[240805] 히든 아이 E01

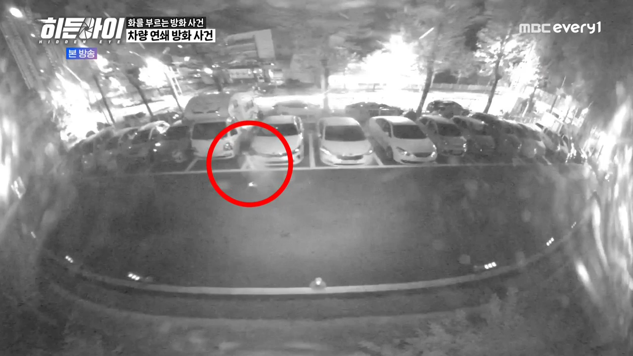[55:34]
자, 차량 앞을 이제 막 뛰어가죠. 행동이 유사하네. 아니 꼭 저렇게 차가 많은 데를 가서. 그리고 제일 끝에 있는 차에 예, 뭐 반짝반짝 합니다. 또 저래. 예, 또 불을 내는 거예요. 한 차량에만 하는 게 아니고 순서대로. 왼쪽에 있는 차부터 순서대로. 왜 저래? 와, 미쳤나 보다 진짜.